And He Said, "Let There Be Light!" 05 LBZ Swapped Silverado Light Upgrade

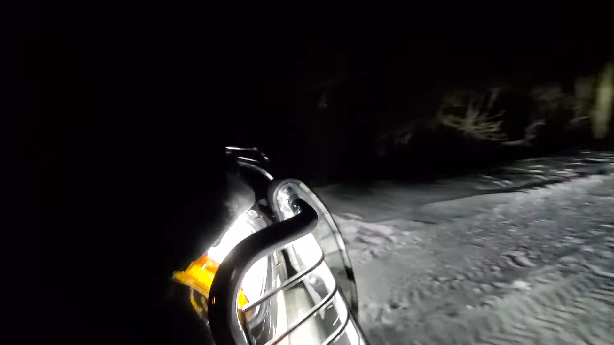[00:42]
I could see like does kind of bleed through that the edges a little bit right here
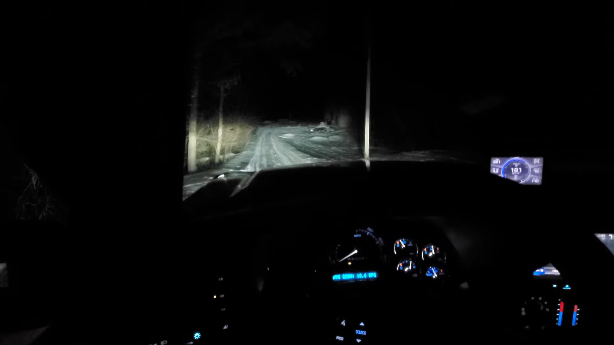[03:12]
so not bad not bad at all and I mean driving down these white snowy roads oh man I love it it's so incredibly bright but like I was saying I went all the way to Brooklyn Park because Home Depot had
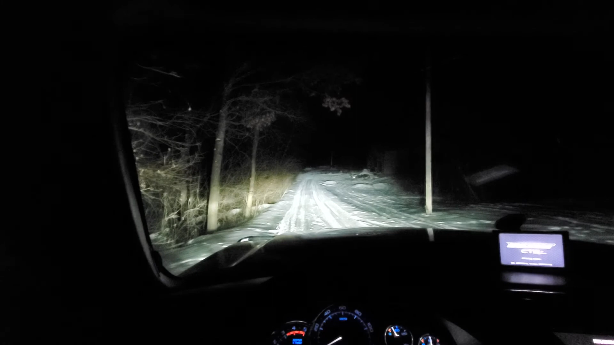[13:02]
freaking right it's just that insane brightness level freaking right so already guys I hope you enjoyed uh well I gave you told you all the places I bought stuff from uh housing off ebay so uh keep an eye out you gotta I tried searching for anzo u-bar on ebay and they didn't pull up I found them in a google search somehow I'm sure as heck glad I did so all righty guys thanks for watching god bless